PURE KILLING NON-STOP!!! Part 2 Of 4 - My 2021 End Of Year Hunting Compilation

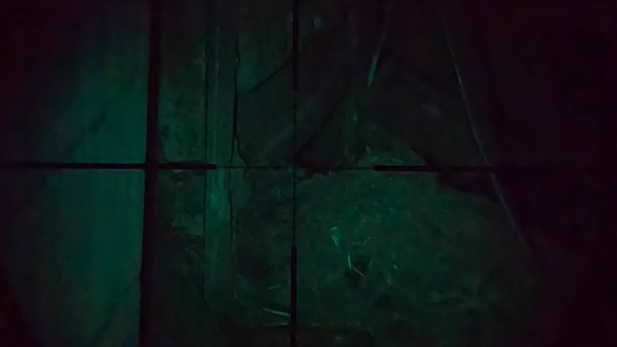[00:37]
Not quite sure what's going on here, but I think this rat's parents just kicked him out of the house.
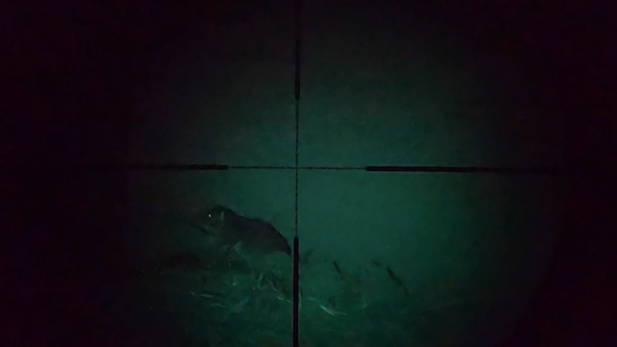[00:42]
Scared the living hell out of me.
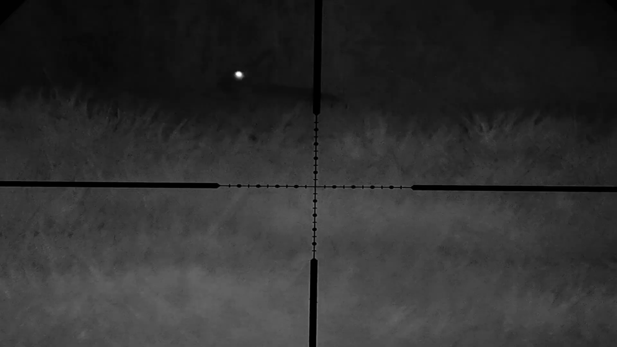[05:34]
Well, I was about to call it a night, and then just noticed this one when I was on my way back to the car. So I quickly got down into position, it's about 25 yards.
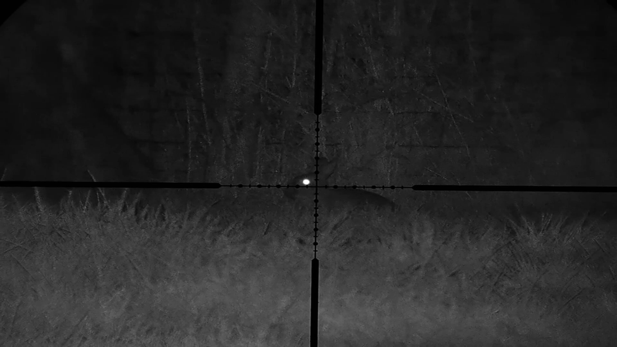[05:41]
Take it with a clean shot. And this one's a bit of a gymnast as well.
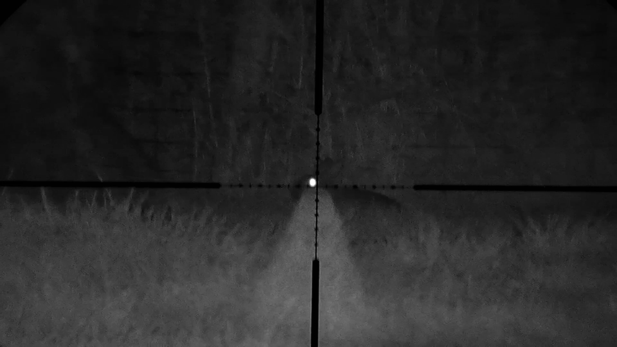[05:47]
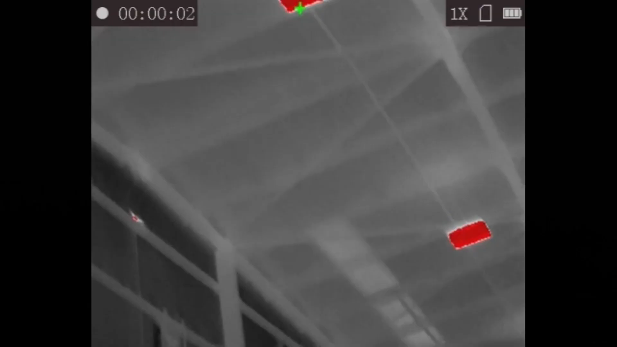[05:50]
This was my view when I arrived.
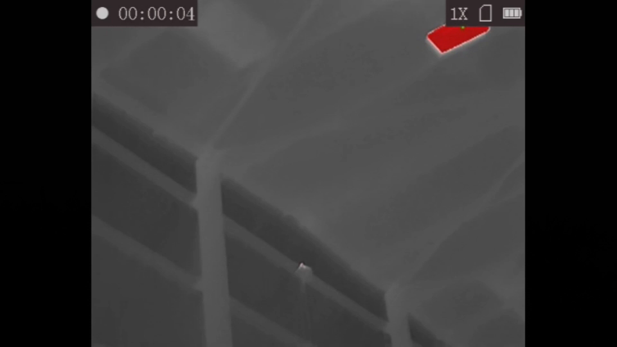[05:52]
Got the pigeons straight above my head. You can see them all just proudly sat there,
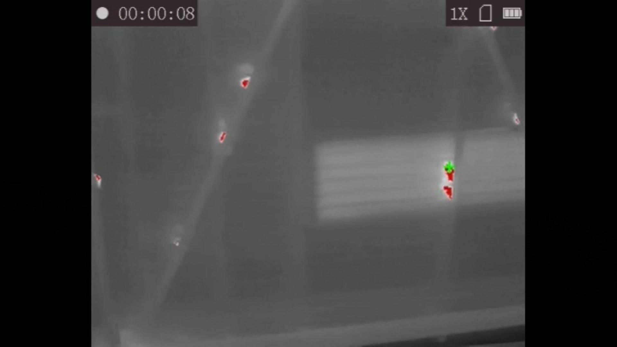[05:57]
pretty much just asking for it. This is why I've been called in again to come solve the problem.
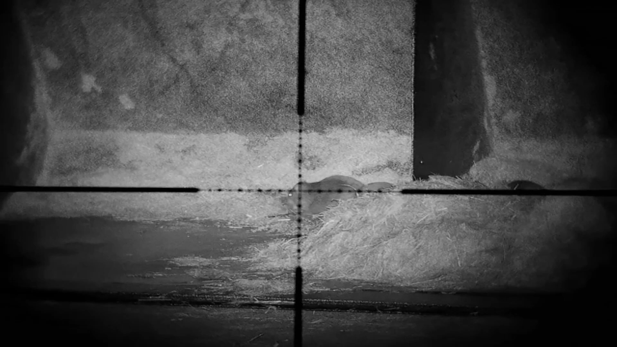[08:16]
Oh, there's actually three. I've taken that one.
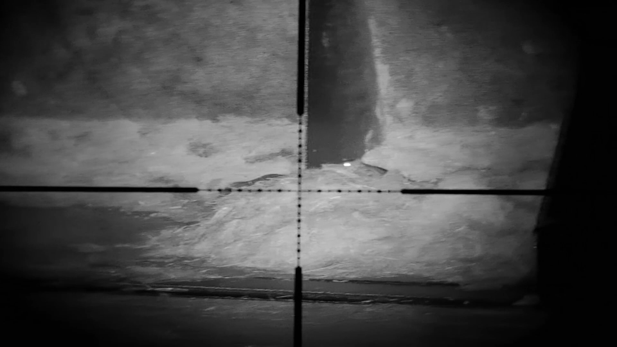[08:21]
This one is just hanging around. And he gets lead punched.